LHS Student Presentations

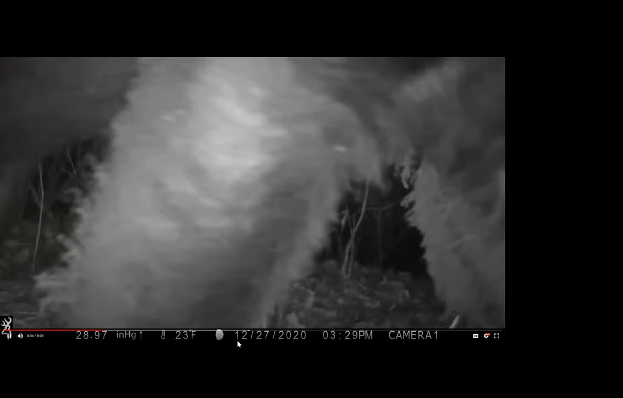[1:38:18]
I didn't get the camera the next day. So this was the 27th that we had the bear on camera.
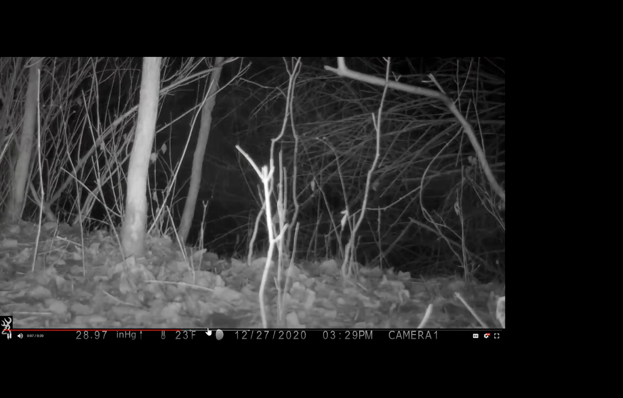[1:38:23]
Usually black bears like to go into hibernation around January 1st. Sometimes the females will actually stay out longer from hibernation because they are pregnant around this time, and they will be giving birth in January. So they will often leave the den to go give birth during January. And I do believe this is a big male, or a big female. So it's all alone right now, so.